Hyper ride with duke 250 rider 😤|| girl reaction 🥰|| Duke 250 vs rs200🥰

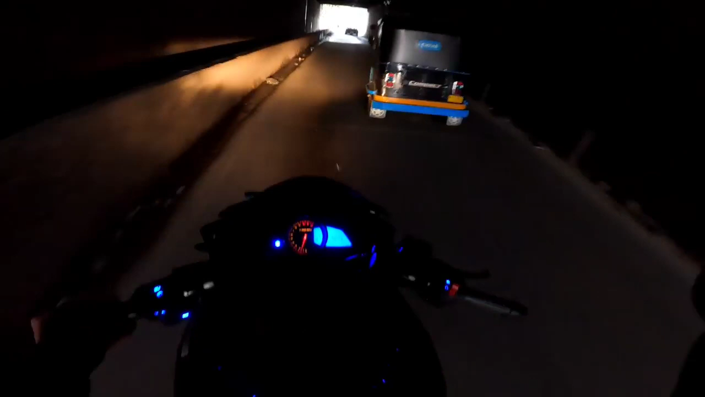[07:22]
तो इस वजह से ना इस एरिया में ना काफ़ी ज़्यादा जाम रहता है। बाकी ये चक्कर पानी गिर रहा है यार ऊपर से, रोड देख रहे हो कैसा गंदा है यार, और स्मेल ही स्मेल है यार यहाँ पे काफ़ी ज़्यादा।